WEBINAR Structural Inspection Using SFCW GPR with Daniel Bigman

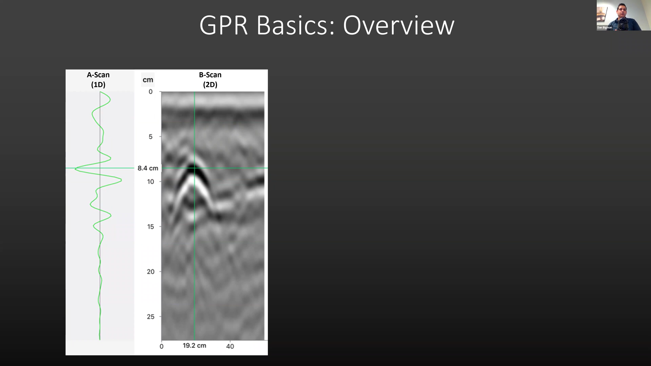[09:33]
Well, if you have a bunch of 1D next to each other, what does it produce? A 2D. Now, finally, if you record a bunch of these 2D profiles next to each other, you can resynthesize the information from the top down and actually look at slices into the subsurface. And that's what we're seeing here as a C-scan or a pseudo-3D or a time slice. These are the three basic visualizations of ground penetrating radar when inspecting anything, but certainly including concrete. So an A-scan, 1D, a B-scan, 2D, and a C-scan, which is 3D. And they all give some benefit or information that can be useful to the field technician.
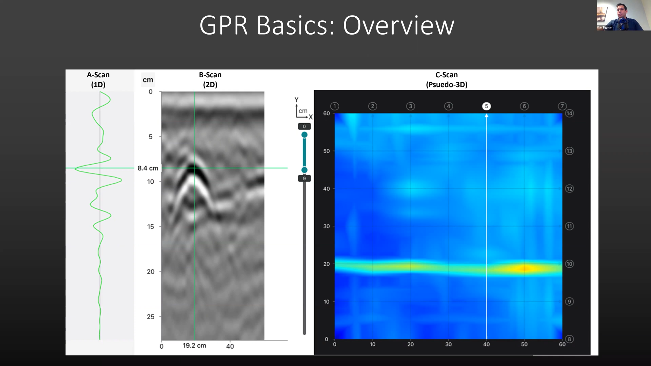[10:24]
When you push it along and it collects a bunch of those, it'll create a profile. And if you collect a bunch of profiles, you can re-sample the data in a three-dimensional or pseudo-3D perspective. All right, so what are the things that are going to affect the performance of the GPR in any given circumstance?